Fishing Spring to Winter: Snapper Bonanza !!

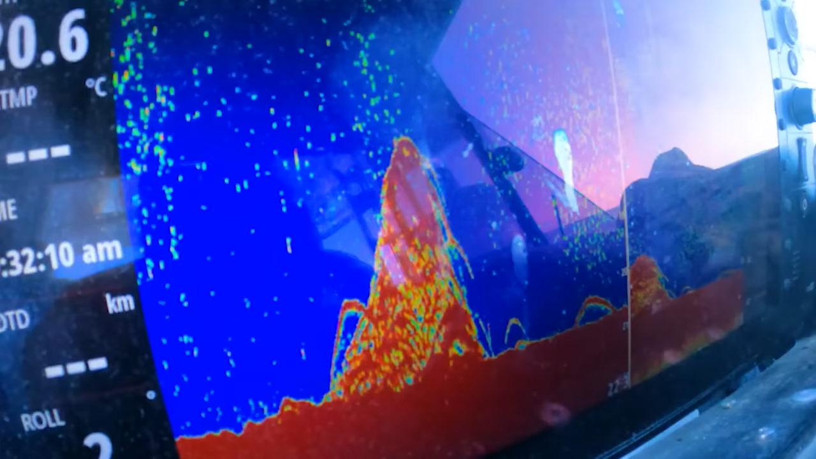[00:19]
Jason had just sounded up a big school of snapper, so Jason's positioned the boat just up from the school.